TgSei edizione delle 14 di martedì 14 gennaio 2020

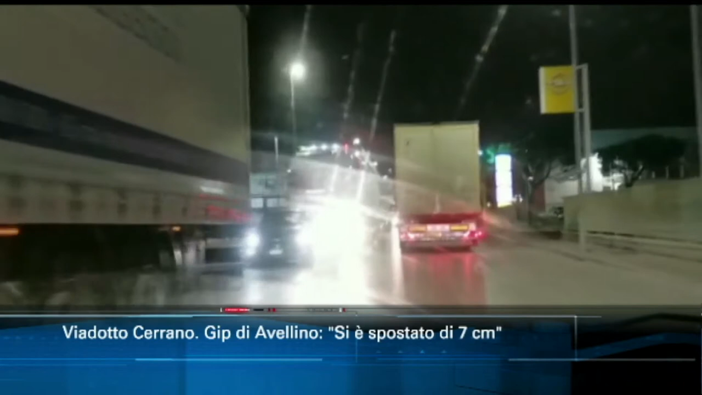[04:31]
Gli operatori del trasporto minacciano azioni legali a tutela dei danni patiti per i forti ritardi nell'attività e stanno valutando azioni di protesta e iniziative pubbliche. Intanto la SS16 si sgretola sotto il peso dei tir.